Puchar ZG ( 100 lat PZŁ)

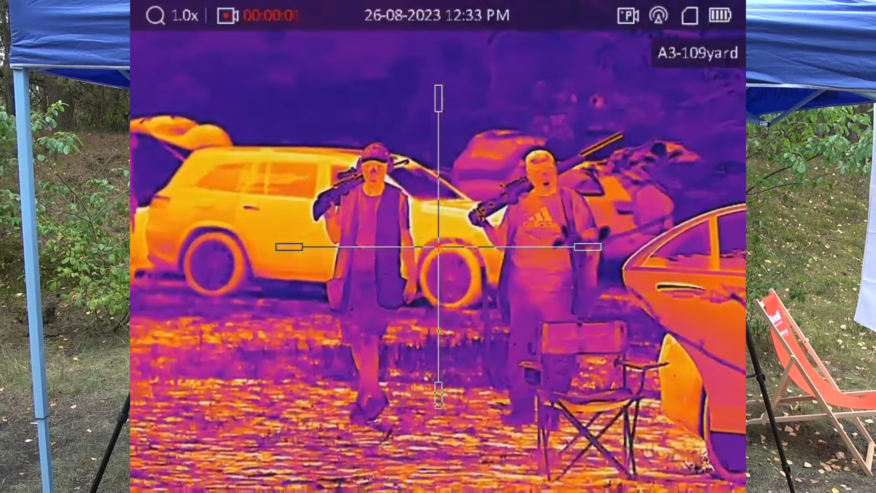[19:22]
No naprawdę, szczegóły tutaj są bardzo dobrze widoczne.
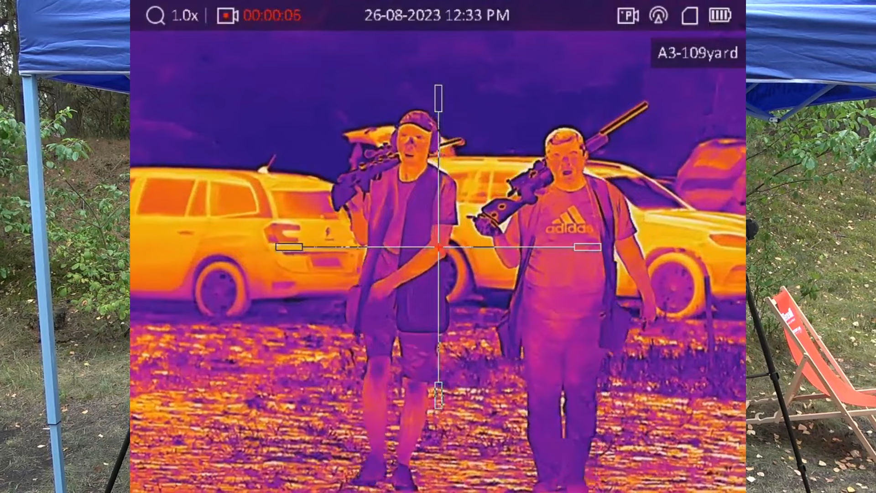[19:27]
No w tej wersji mamy już ostrość właśnie na tym pierścieniu.
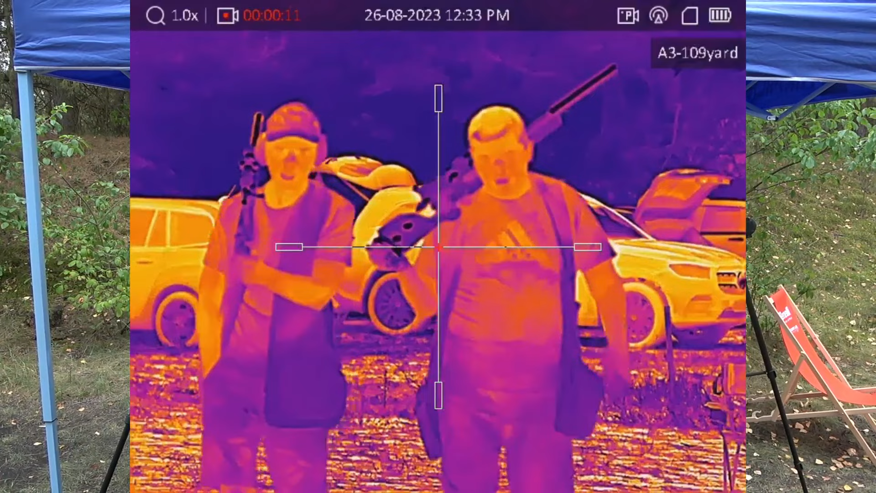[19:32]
No to jest wygodne. To jest też wygodne, że nie trzeba kręcić całą, że tak powiem, całym obiektywem.